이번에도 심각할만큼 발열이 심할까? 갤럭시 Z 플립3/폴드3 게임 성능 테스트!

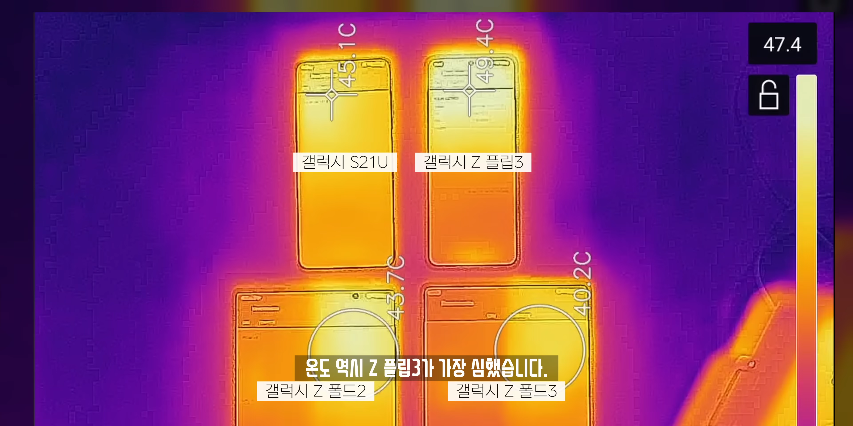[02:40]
최대로 찍힌 건 49.7도까지 찍힌 모습을 볼 수 있었는데
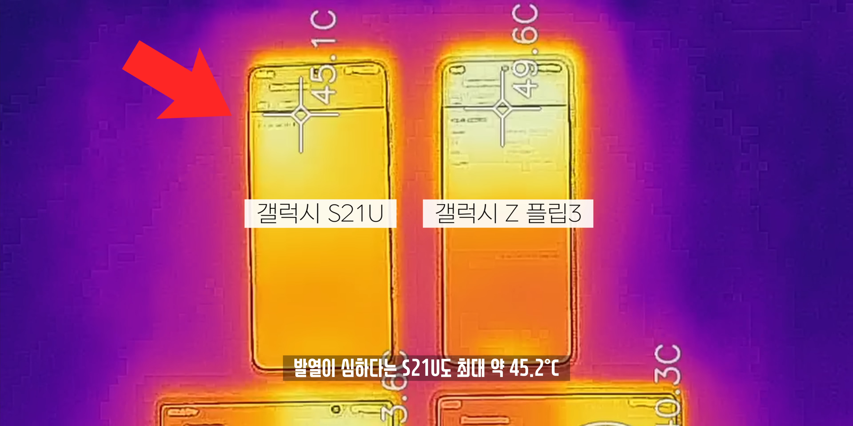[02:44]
발열이 심하다는 S20 울트라도 최대 45.2도 그에 비해 전세대인 폴드2의 온도는 생각보다 착했습니다. 최대 온도는 43.7도 근데 진짜
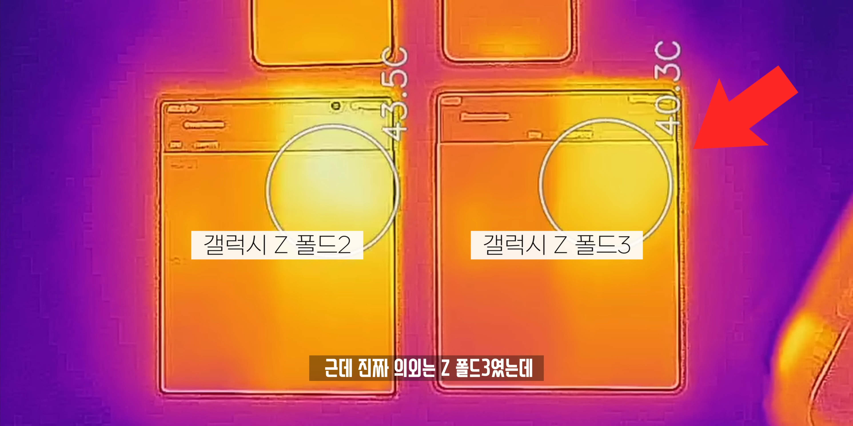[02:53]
의외는 폴드3였는데 폴드3의 최대 온도는 40.4도였습니다. 온도가 제일 착하다는 폴드2보다도 훨씬 더 폴드3가 더 착하더라고요.
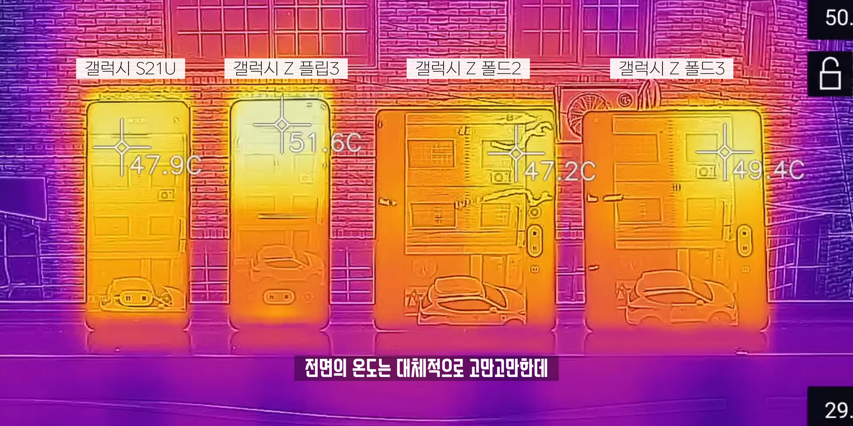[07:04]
4K 60프레임 30분간 동영상을 연속 촬영했을 때의 결과 전면 온도는 대체적으로 고만고만한데 압도적으로 플립3의 전면 온도가 가장 높았고 후면 온도 역시 대체적으로 고만고만한데 압도적으로 Z 플립3의 후면 온도가 가장 높았습니다.
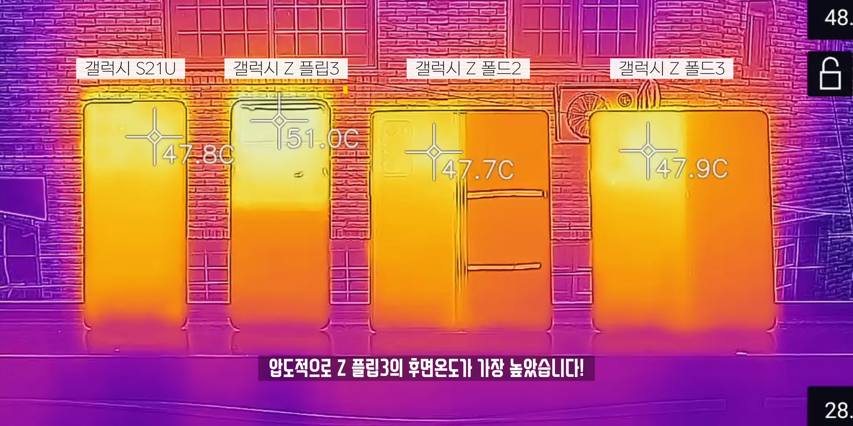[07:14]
게다가 이것도 이제 태양을 피해서 실내에서 테스트를 했지만 만약 다가올 내년 여름 야외에서 테스트를 했다면?
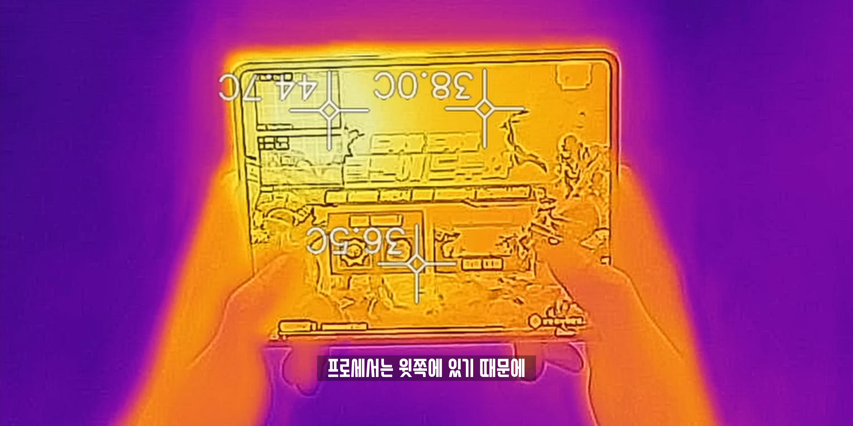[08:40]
프로세서는 위쪽에 있기 때문에 비교적 손에 오는 체감 발열은 심하진 않았습니다.
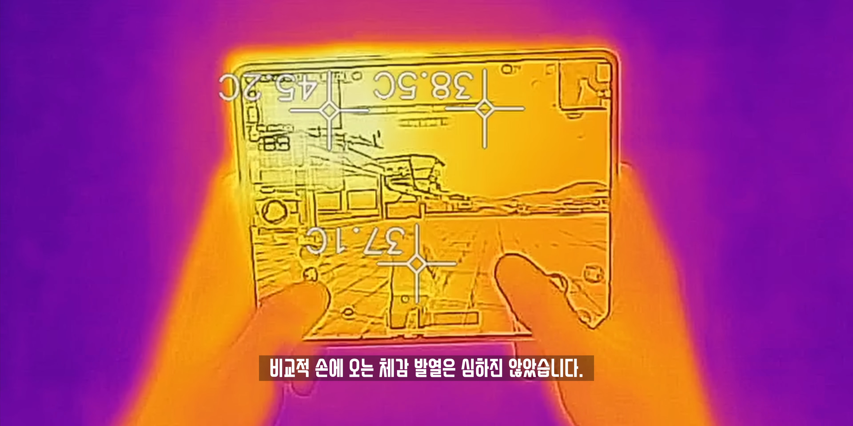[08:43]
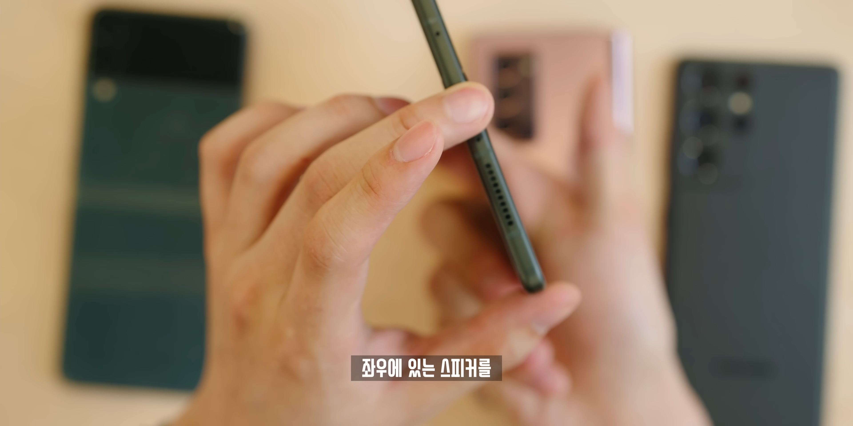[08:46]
하지만 이렇게 썼을 때 단점이라면 좌우에 있는 스피커를 손으로 가려버린다는 단점이 있기는 하죠. 아무튼 이번 제품들은 발열 이슈를 더더욱 피해가기가 어려운 이유 이것은 사실 구조적인 문제가 있습니다. 왜냐하면 플립3나 폴드3 모두 마찬가지로 힌지를 기점으로 상하 혹은 좌우로 구조가 나눠져 있다 보니까 일반 바형 스마트폰에 비해서는 내부에 열이 갇혀있기 때문에 발열이 더 심할 거예요.
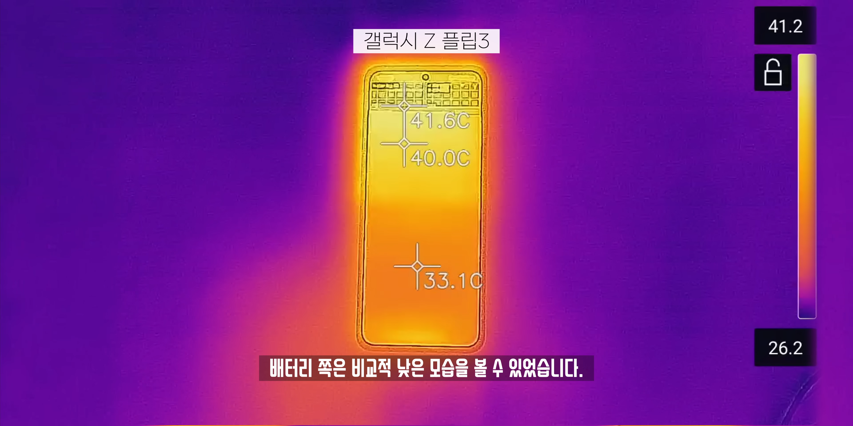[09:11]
예를 들어 열화상 카메라로 보더라도 플립3는 프로세서가 있는 위쪽만 열이 상당히 갇혀있고 배터리 쪽은 비교적 낮은 모습을 볼 수 있었습니다. 그러니까 거의 극과 극처럼 보였고 또 재밌었던 것은 충전 단자 쪽에 열이 감지되긴 하더라고요.